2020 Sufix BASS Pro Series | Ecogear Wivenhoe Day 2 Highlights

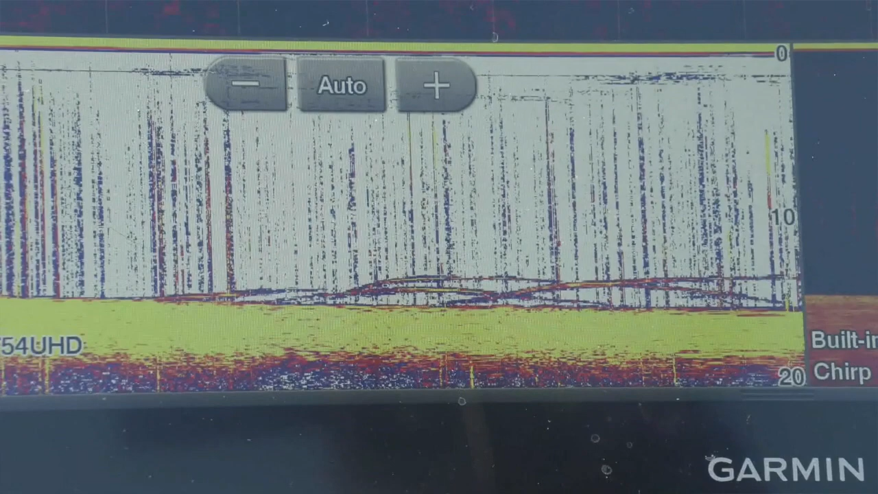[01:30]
I just borrowed his boat and yeah the Garmin livescope just blows you away. We just found the other day yesterday just watching the fish come along the
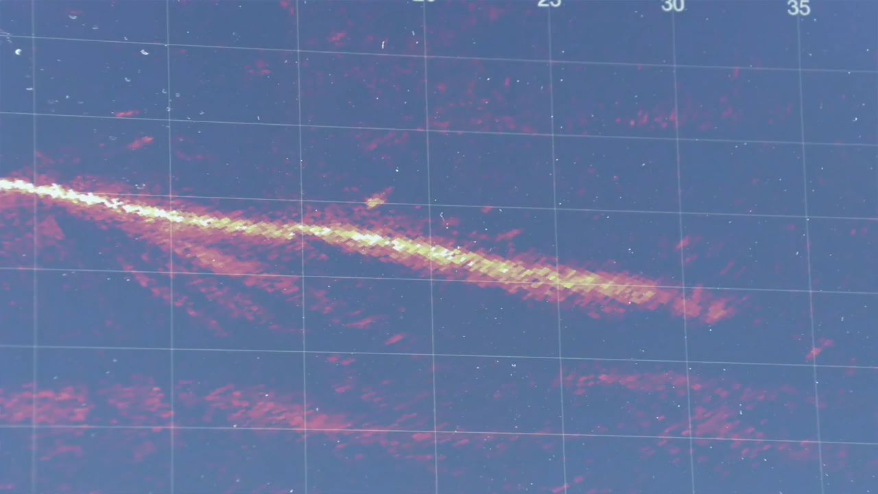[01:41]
along the natural bank and they seem to just school up here a little bit.
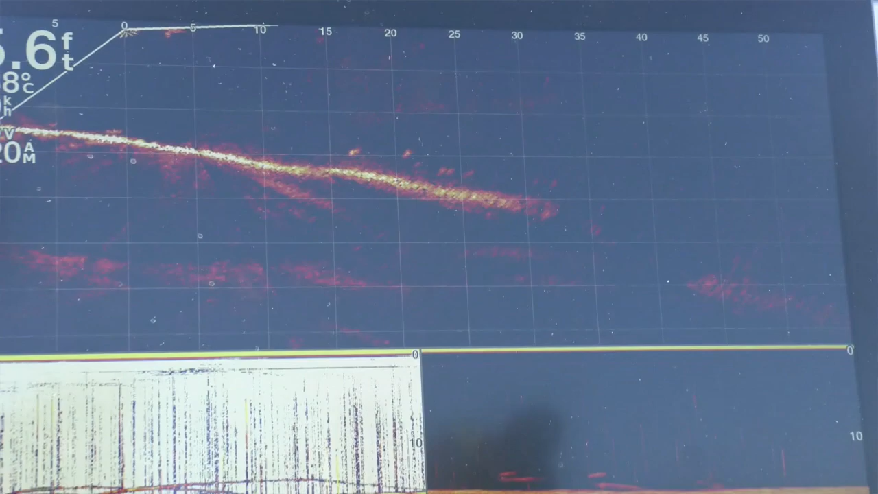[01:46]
They just can't keep coming through with waves. Well there right now we're looking at about four or five fish just sitting under the boat happy just swimming back and forth.